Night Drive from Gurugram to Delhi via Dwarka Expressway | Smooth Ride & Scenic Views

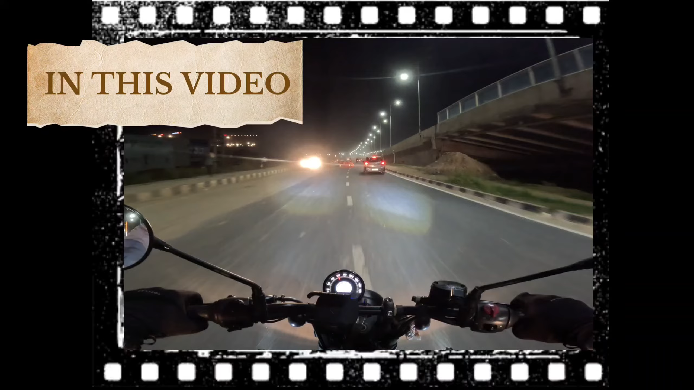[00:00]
रोड डैमेज है रिपेयर चल रहा है और फिर यहां गाड़ियों के कतार देखना देखो मज़ा तो आता इस रोड पे बाइक चलाने में